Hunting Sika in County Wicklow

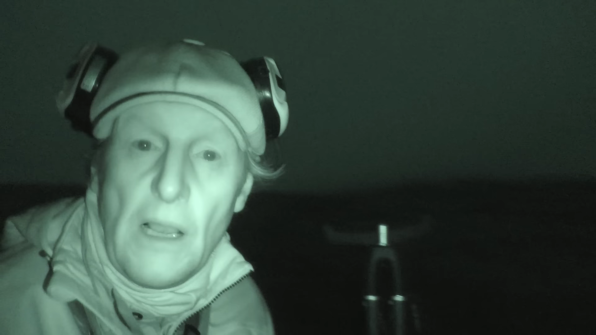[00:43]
So a little bit of a climb straight up onto the hill. It's not raining, which is awesome. We're out with Norman Mulvaney of Irish Safaris and this is our first morning out in Ireland and yeah, that's warmed us up anyway. It's just breaking light and you can see it's quite misty, so we're going to get ourselves into a position,
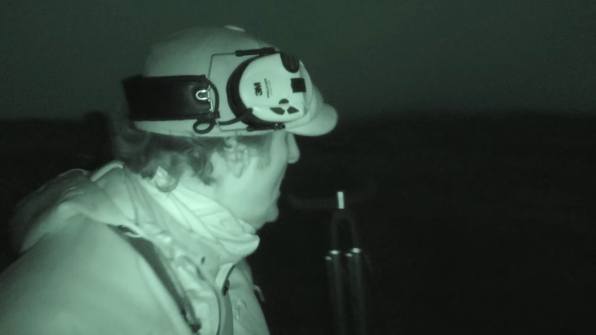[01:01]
trying to spot this big hill, it's like a big crescent and yeah, I'm really excited.
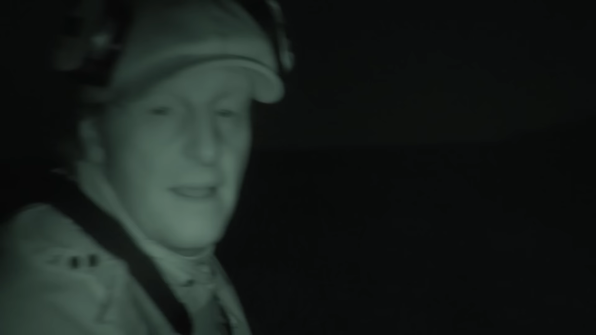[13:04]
so we're in the middle of nowhere in the Wicklow Mountains it's just breaking light we're walking up a little path that's got gore either side of it so you're like in a little valley that's two three meters wide and there's something behind me and I nearly just jumped out of my skin there's a white pony was about two meters behind me
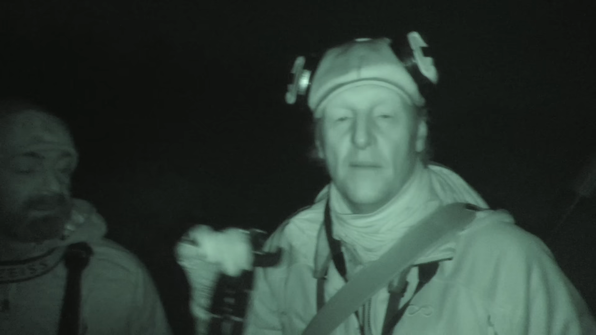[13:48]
well we've been out for half an hour we've walked out onto the hill we're on yesterday morning
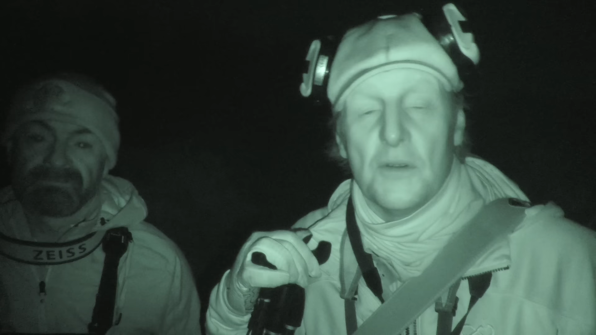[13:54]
and there was fog in the village there was fog on the way up but we had a a bit of a hope that the higher we got it kind of disappeared and we actually arrived here and it was a little bit clear but now it's come back in like a blanket and we've probably got 50 meter 40 50 meters visibility so unfortunately that's this
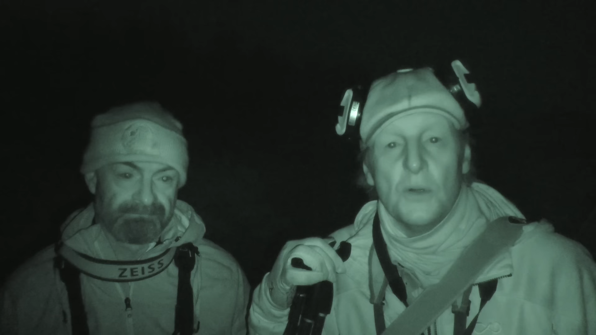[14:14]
morning's hunt done for seeker because they'll be back in before the fog clears and yeah it's just it's just